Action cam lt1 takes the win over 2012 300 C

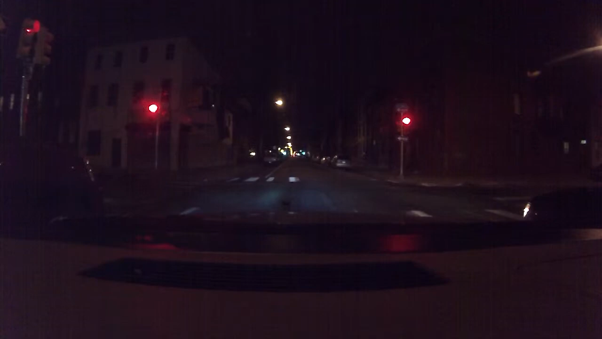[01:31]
you know what i mean you heard that power band kick in i'ma let him go first this time you know what i mean there you go see so that's not a race that's not a race look look look look now he breaking that's not you tell me that's not a race and i just smoke that shit you know what i mean i had to put on my brakes whatever fellas i got it you know what i mean i'm sure that's a rt you know what i mean
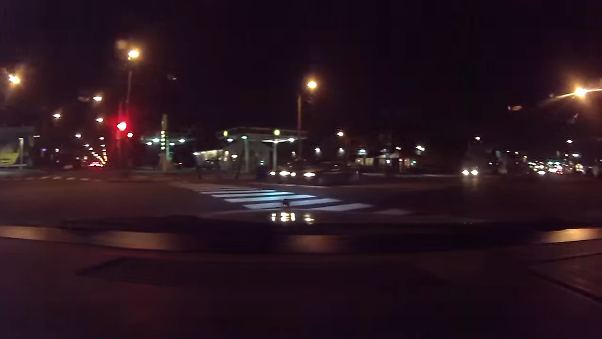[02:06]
but let y'all tell it though you know what i mean i'm sure that's not a race look look now it's not a race but i'm sure that's not a race look Thank you.